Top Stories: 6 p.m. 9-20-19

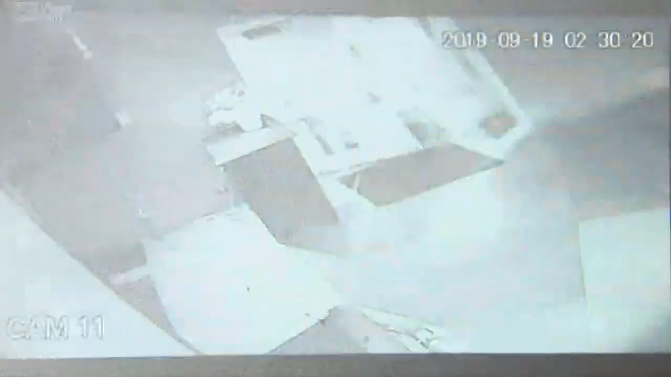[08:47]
Surveillance cameras caught thieves slamming into a Tacoma pot chop early Thursday morning.